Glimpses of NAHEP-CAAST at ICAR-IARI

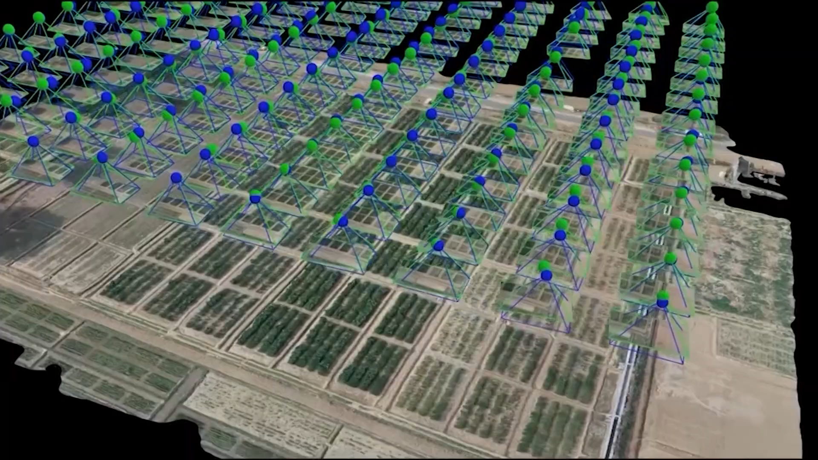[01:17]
For the first time in the country, the standardized protocol of drone imaging and data processing has been developed using most advanced non-invasive and high-throw-put sensors.